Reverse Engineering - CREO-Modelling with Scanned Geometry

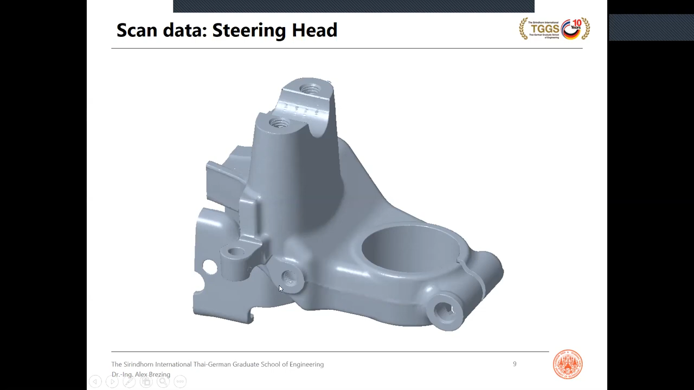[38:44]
Keep in mind how this, this line looks in the scan representation on the screen and then it ends here and I claim this is because this surface has been machined. Try to keep it in mind. We'll look at the photo. Oh, we can't look in the photo.
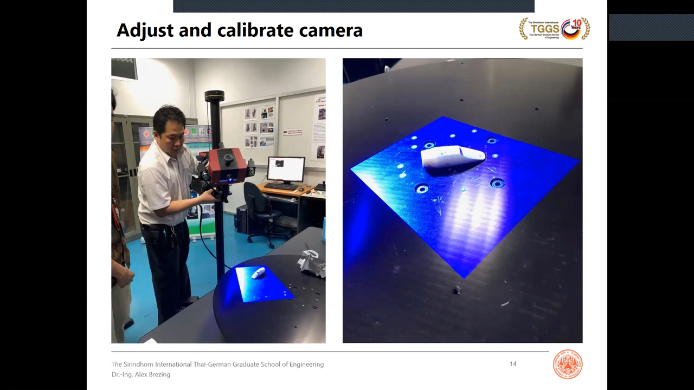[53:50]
you can you can move the camera around it you can also rotate the table right this is why it's round so you actually can just set up the camera where it is let it stand and then in this case rotate the table and if you have a good view the geometry the result of that only one
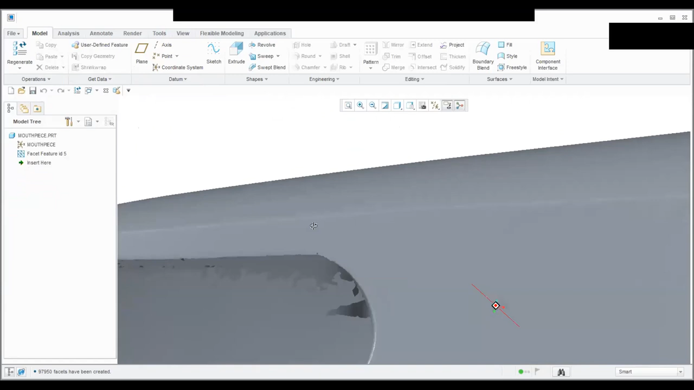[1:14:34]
logically you can only you can only scan the visible
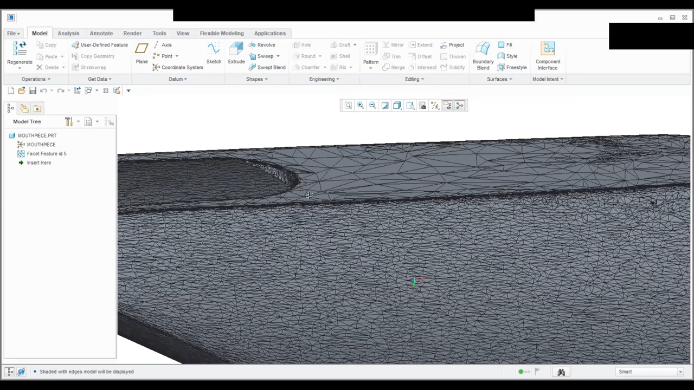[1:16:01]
purposes only so the file really contains only the geometry of the points
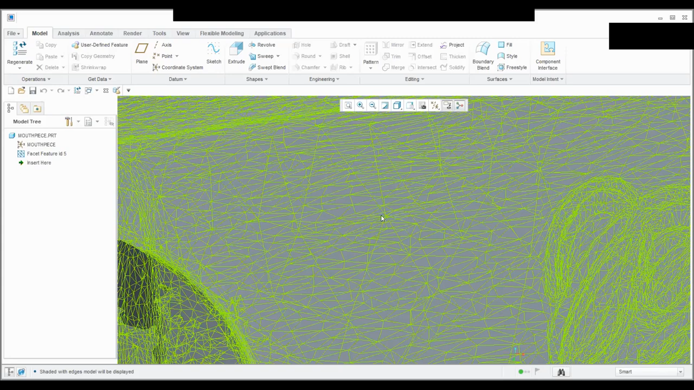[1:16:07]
here and all the other stuff is created by the software just to be able to show it on screen properly
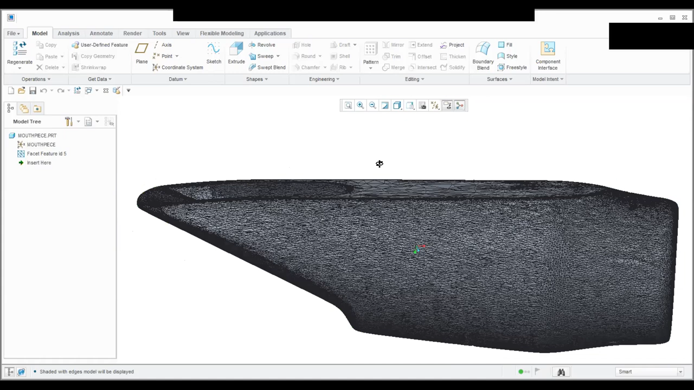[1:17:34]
look at how to model that curved end now the rear end
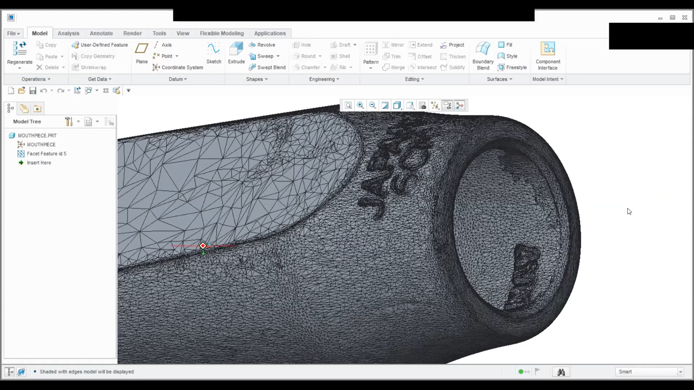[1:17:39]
that could have any shape but in reality the end on the right side that should be flat that should be a plane
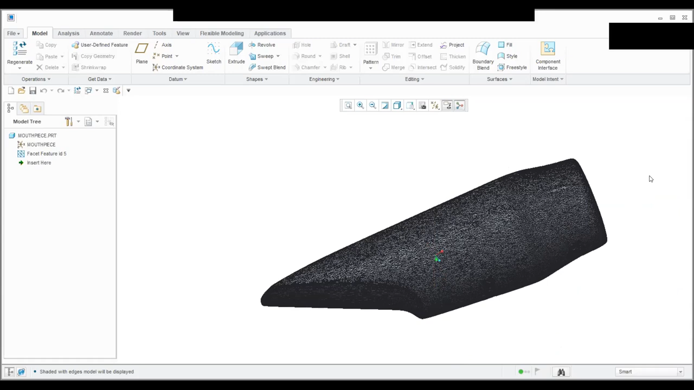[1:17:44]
it might not be a plane it might have some weird shape but in this case it is supposed to be plain
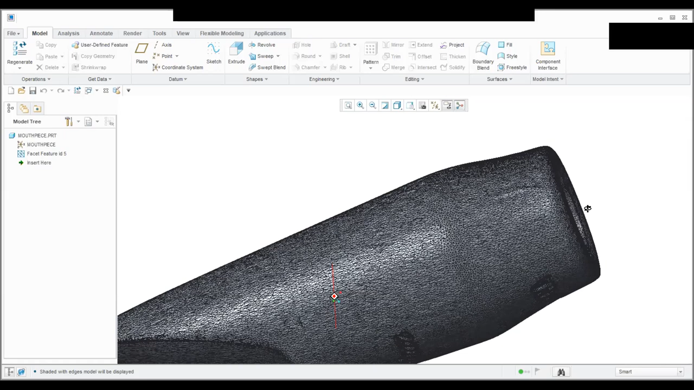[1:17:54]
at least rotationally symmetric although technically it could be cut
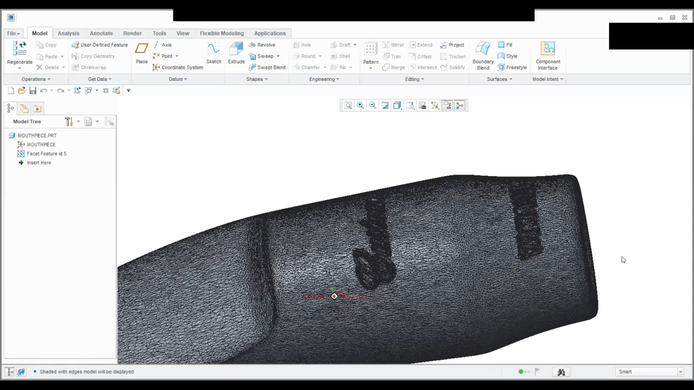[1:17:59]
off under an angle or anything but in this case we are lucky this is supposed
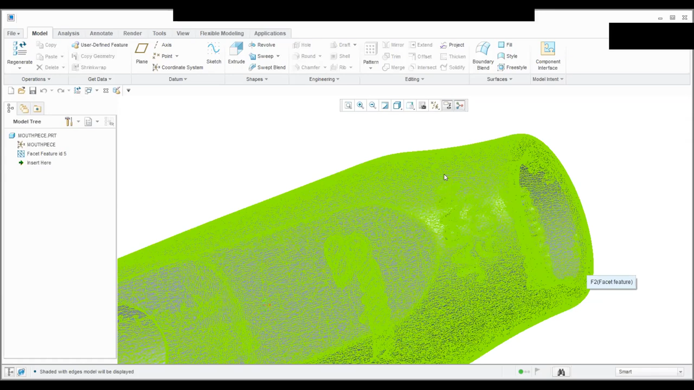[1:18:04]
to be flat and then in the real mouth piece there's a little bit you can see here a little bit of the cylindrical surface is still there and then there's a nice chamfer a beautiful engineering kind of chamfer here
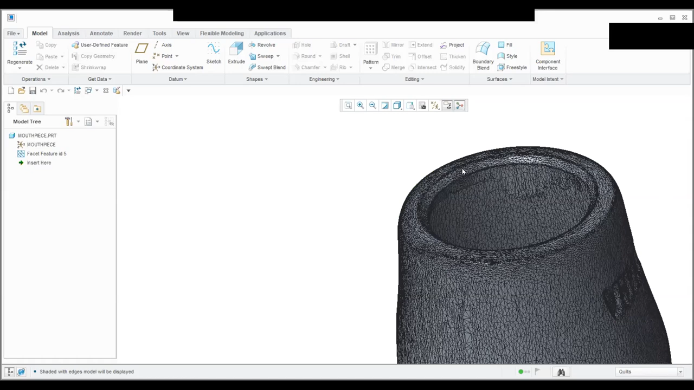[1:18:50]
geometry I would not model that first I would model that very much at the end just using a chamfer feature right but this ring here I assume now and I have all reason to assume that this is meant to be a plain flat surface
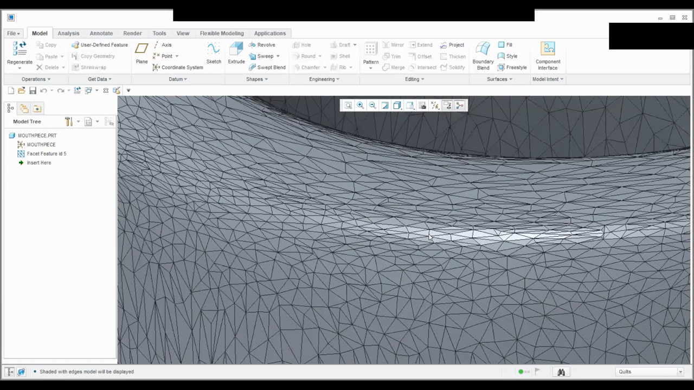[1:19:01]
and you can already tell on the outside we'll have a little fillet at the end so if I look at that I will start thinking well this is obviously meant to be symmetrical right so I would like to have a plane of symmetry here and this table
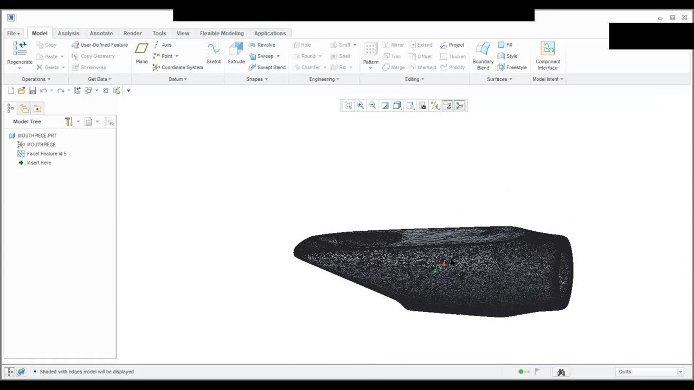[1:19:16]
this flat surface here is meant to be flat
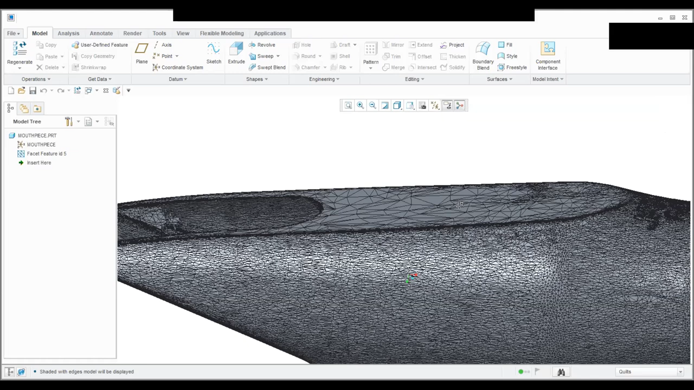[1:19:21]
and this is perpendicular to the plane of symmetry but you can see there's this weird angle
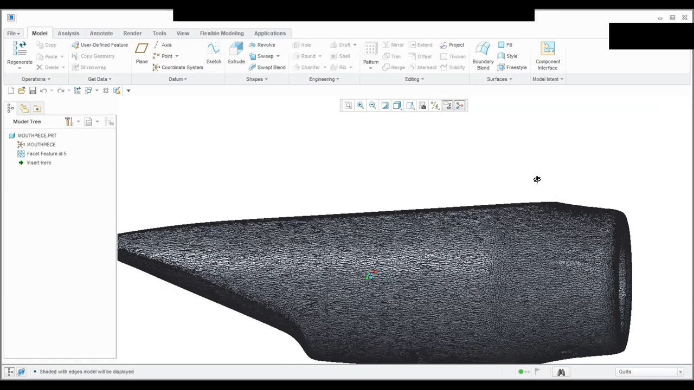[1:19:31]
we don't know the angle yet now what I will also see is I have a flat surface the ring at the end and this hole is supposed to be a cylinder right so this is where I will how I will start what I described first I will I will try to create
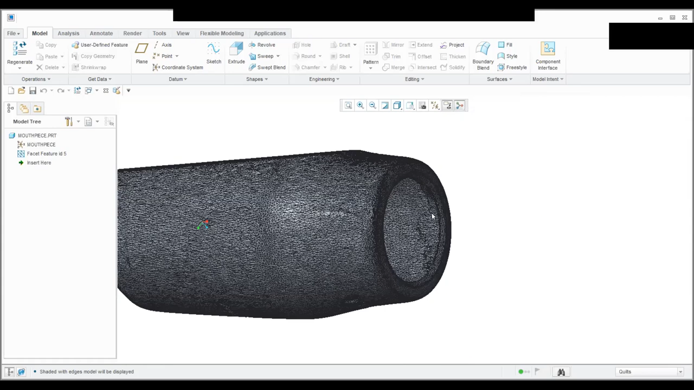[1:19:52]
this axis that is the axis of the cylinder and my strategy to do that is I will first create a datum plane that is identical
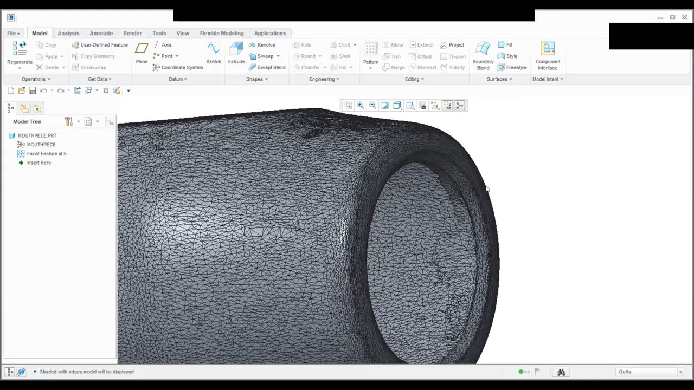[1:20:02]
to that to that ring shape flat surface at the end here and then in that plane I can sketch a circle and I can actually in real life I would first take the